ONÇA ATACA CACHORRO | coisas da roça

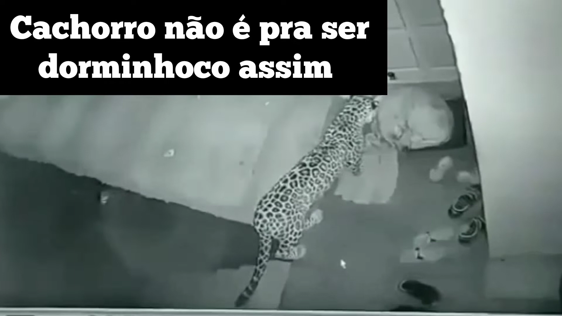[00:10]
essa onça pintada invadiu aí, ele subiu umas escadas e atrás dela tem umas escadas, aí encontrou esse cachorro aí dormindo aí ó, e tá preparando um ataque pra pegar ele ó,
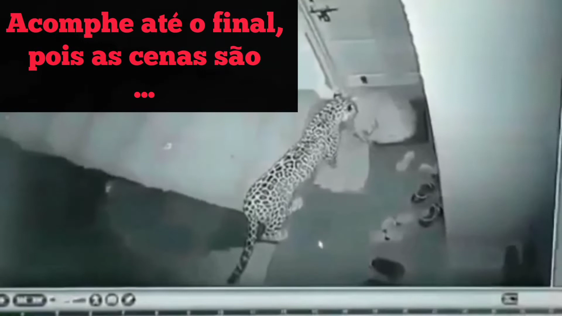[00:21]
bem na porta aí ó, do outro lado da porta deve ter gente aí ó, e esse bicho dormindo aí nem percebeu esse bicho funga no cangote dele ó, e ela só de mansinho, no ponto deu ataque, presta atenção aí o que aconteceu pessoal, olha aí ó, esse cachorro eu não vou dizer aí, a noitada foi em medonho, o bicho não acorda de jeito nenhum ó, rapaz mano,
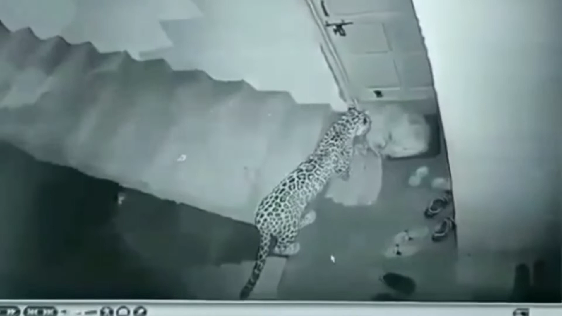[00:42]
olha aí o que aconteceu pessoal, olha aí, tá mirando o pescoço dele aí ó, preparando pra dar o bote dela, já era aí ó, no pescoço ó, como sempre eles atacam no pescoço, esse tipo de animal assim ó,
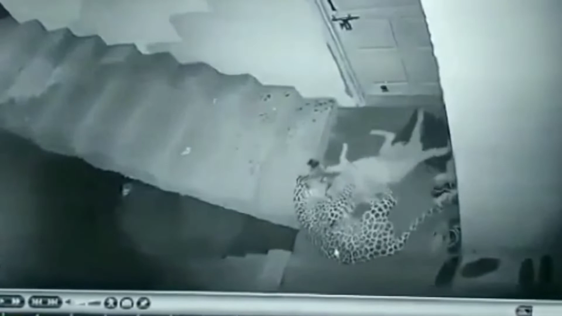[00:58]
tacou no pescoço o cachorro já era né, por mais que esses perninha aí, não tem como sair mais não pessoal, e aí, pra quem já viu essas onça aí de perto, sabe como elas são perigosas, e aí pronto, se ninguém sair dali ó, levou no rumo debaixo das escadas, esse pessoal saiu ó,
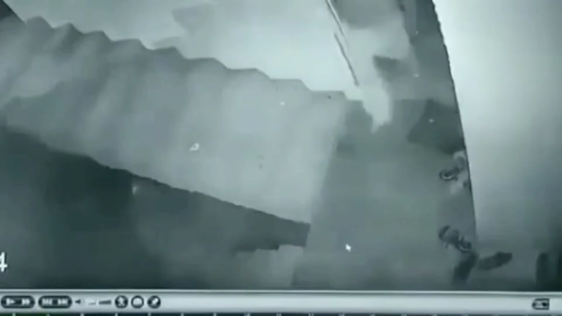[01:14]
mas eu acho que esse cachorro aí já era aí, porque a mordida que ela deu no pescoço, vou dizer viu,